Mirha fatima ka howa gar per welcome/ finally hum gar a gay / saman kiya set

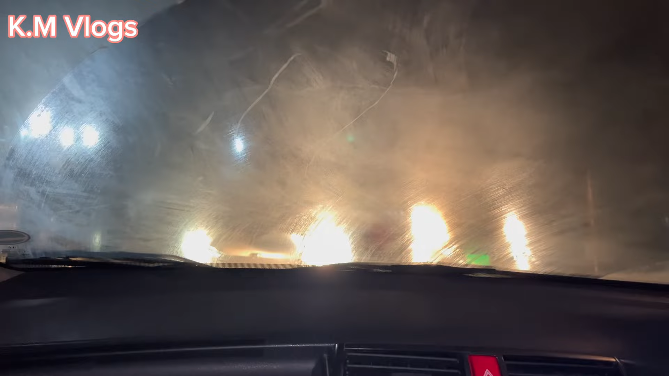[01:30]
market And because of the weather Our car has a glass And it is a blad And I guess the fog has started And we are going to the market Because we have to buy food And then we are going to the market We are going home We are going home And we are going home So now I see all the scenes I am behind